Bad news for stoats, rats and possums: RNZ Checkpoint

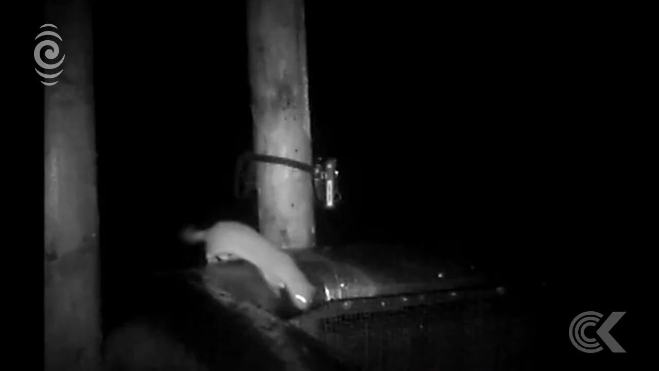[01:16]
So the rat or the stoat looks through it, they can't see the traps. And some work that we've done previously has showed us that we get more catches when we have that.
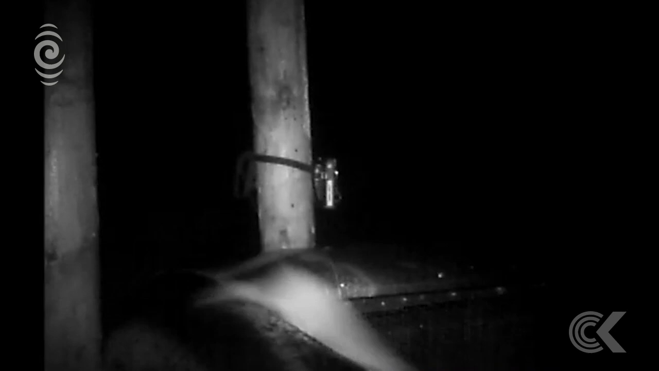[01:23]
So we've had this trap designed.
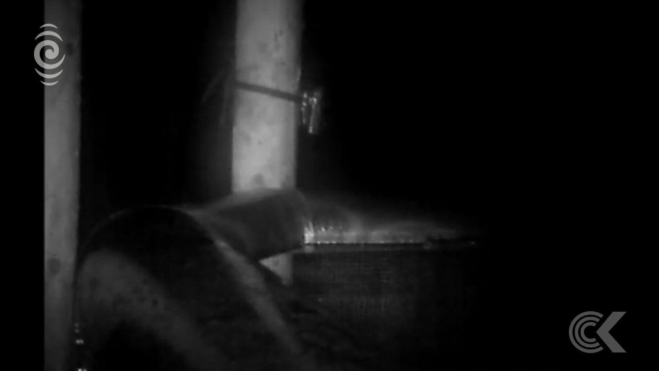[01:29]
We've been using this trap since we've been at Bottle Rock, which is our field site. And in the last wee while, we've been working on automating these traps.